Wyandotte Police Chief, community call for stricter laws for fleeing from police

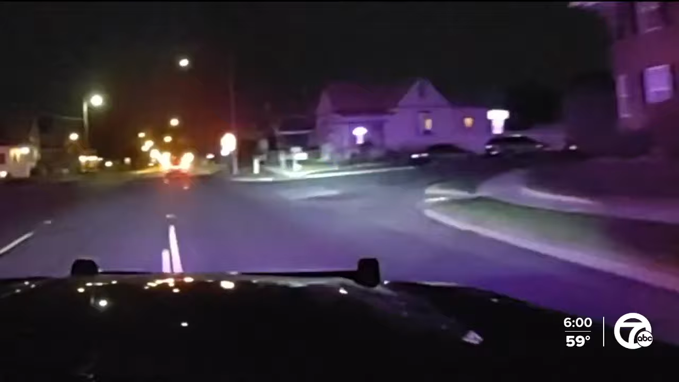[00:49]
A high speed chase traveling through five cities lasting about 18 minutes.